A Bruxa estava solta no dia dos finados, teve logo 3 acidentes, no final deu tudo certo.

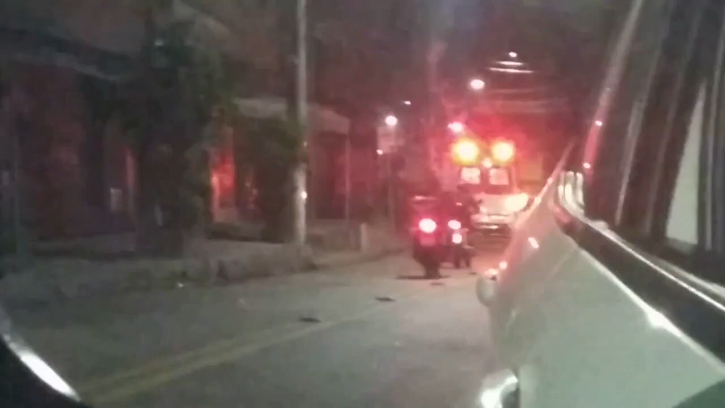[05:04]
Rapaz tá deitado ali. Chegou o resgate. Ali, ó. Chegou o resgate. Rapaz tá ali no cantinho. Tem duas viaturas ali. Mais um acidente de moto. Hoje... Hoje... Se surpreendeu. Três acidentes, cara. Não dá pra mostrar ali porque a rua é curtinha. Então... Fica meio ruim de mostrar, mas... Mais um acidente.